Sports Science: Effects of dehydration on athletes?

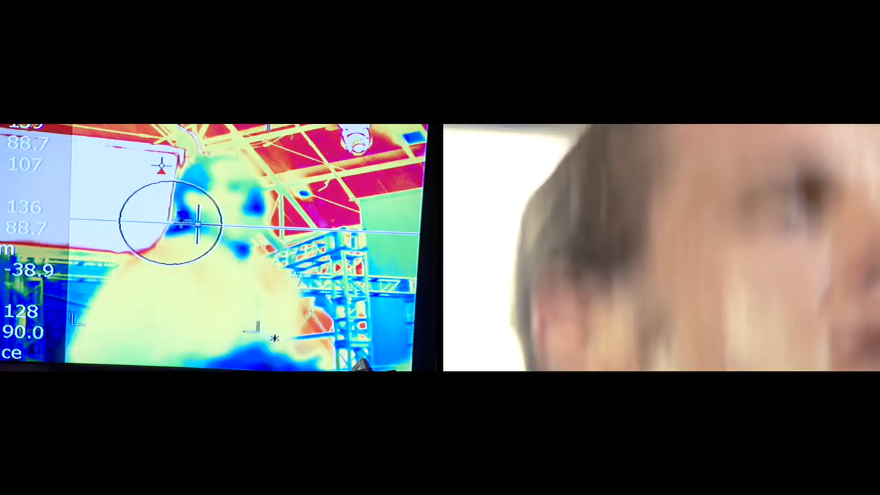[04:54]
After running for 30 minutes, Todd's core temperature has skyrocketed up to an alarmingly high 104 degrees.